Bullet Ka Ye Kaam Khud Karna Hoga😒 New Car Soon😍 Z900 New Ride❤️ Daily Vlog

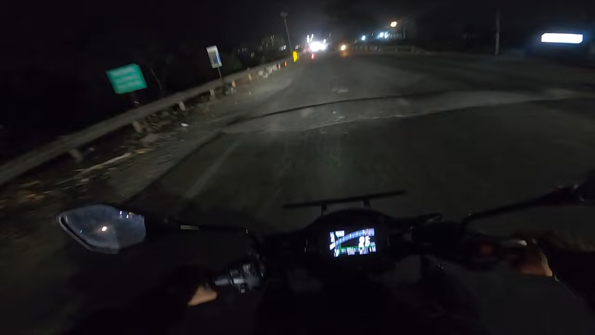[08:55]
Z900 ना इतना ज्यादा झटका मारती है ना, इतना ज्यादा झटका मारती है, थोड़ा थ्रॉटल देने से इसके आरपीएम लिमिट थोड़े छोटे हैं, बट झटके बहुत मारती है।
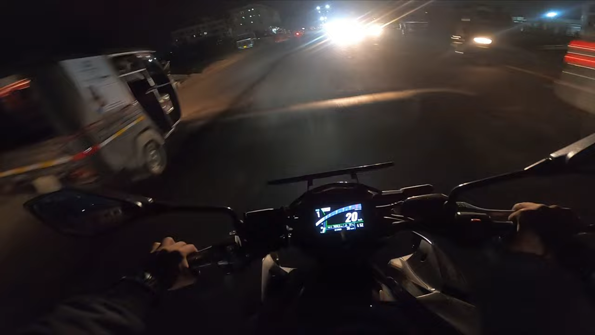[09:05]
आई होप व्लॉग आ रहा हो भाई रात को, क्योंकि रात का सीन है। चलो भाई भाई विलिया मार रही है, देखो सेकंड गियर पे भी भाई डराती है भाई Z900। बोलते ना लोग भाई विली मार के देखो, देखो कैसे विली मार रही है।
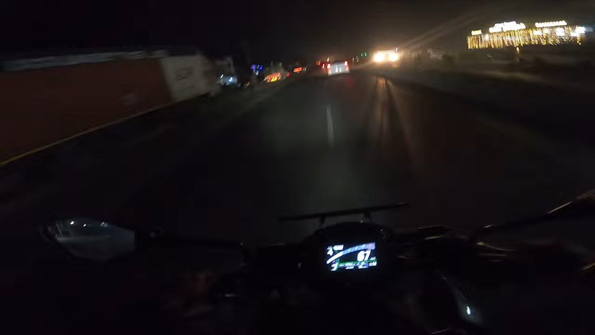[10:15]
बहुत इनिशियल तगड़ी है यार, बहुत तगड़ी है इनिशियल, बहुत स्मूद है, बहुत स्मूथ है।
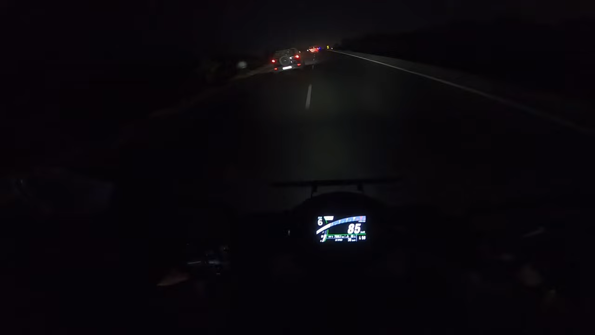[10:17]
बस थोड़ी सी लाइट आगे कमी लग रही है मुझे, लाइट की विजिबिलिटी नहीं है, बाकी बाइक ओवरऑल